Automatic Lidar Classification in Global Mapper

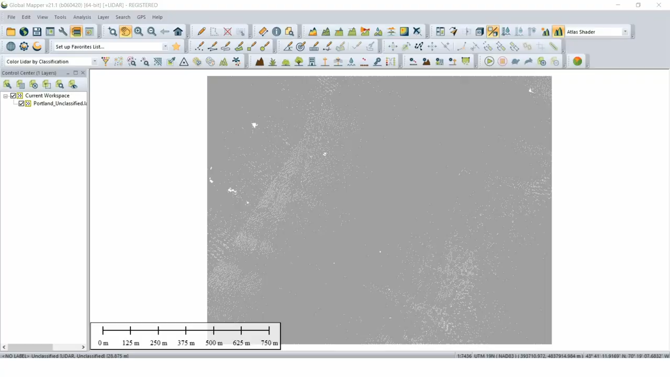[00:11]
With the license in place and a point cloud loaded,
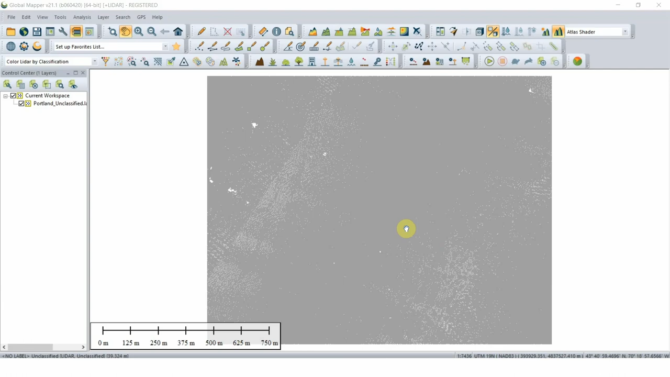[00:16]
navigate to the Automatic Classification toolbar and select the Automatic Ground Classification button.
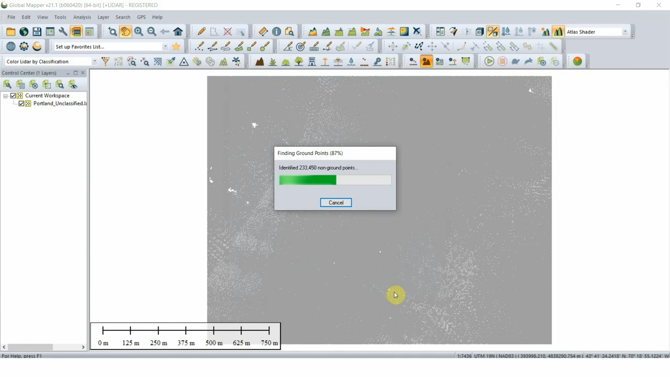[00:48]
If necessary, your next step will be to select the Autoclassify Noise Points button. Identifying previously unclassified noise points will clean up the point cloud and improve further classification results. In this demonstration, the classification of noise points is not necessary.
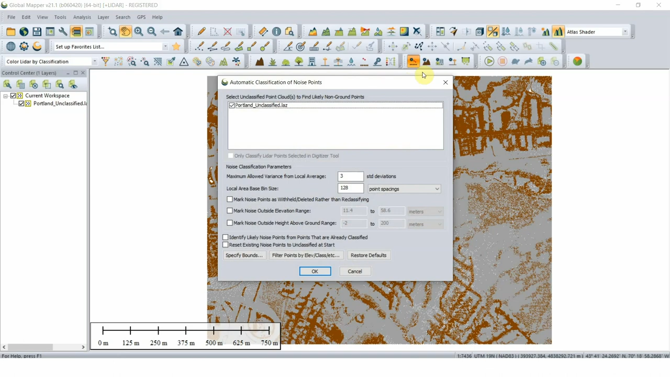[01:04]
At this stage, the non-ground points or points representing buildings, vegetation, and poles are ready to be classified. In the LiDAR module, buildings and vegetation are classified together with the Autoclassify Buildings and Vegetation button.
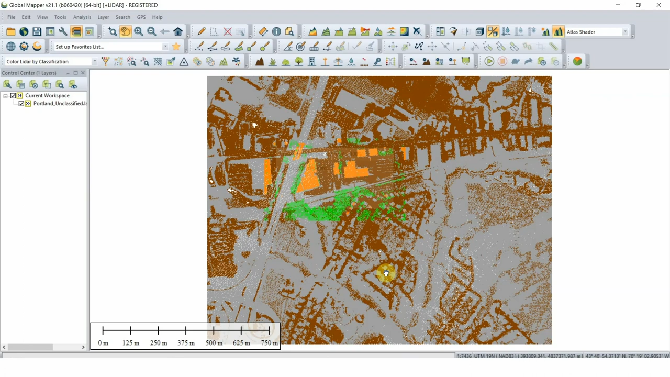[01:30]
When selected, a settings window will appear and users can adjust the settings to suit the specific point cloud they are classifying. The Autoclassify Powerline and Pull Points button can automatically detect power lines and or pull-like objects in high-density LiDAR data. Similar to the other classification tools,
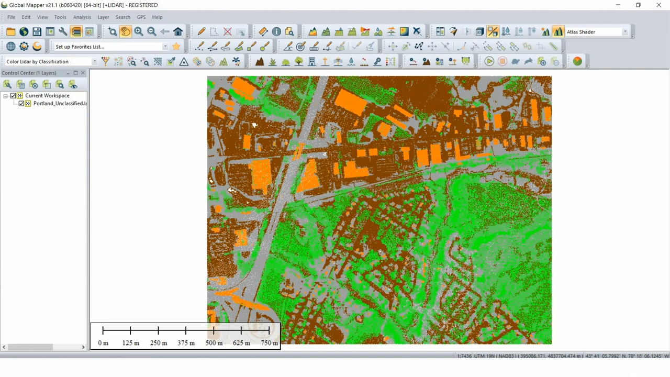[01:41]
this process looks for structures resembling power lines or poles based on user settings. Once you've classified your point cloud, you can begin analyzing it further. This may involve creating a terrain model or extracting vector features. However, it's also important to keep in mind that the autoclassification process is not perfect and further work may need to be done on the point cloud.
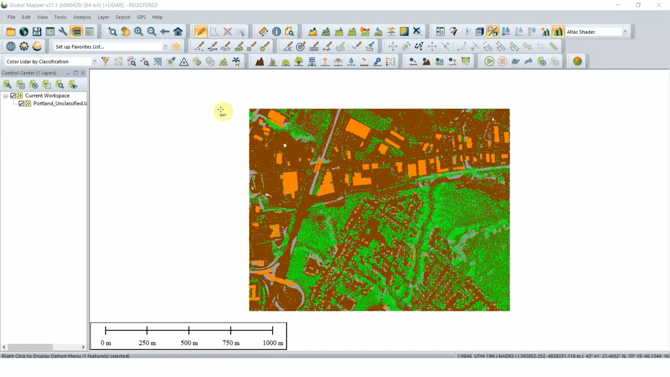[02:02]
The LiDAR module has specialized tools for this eventuality, and the Blue Marble team is currently working on an upcoming video focused on the LiDAR QC process.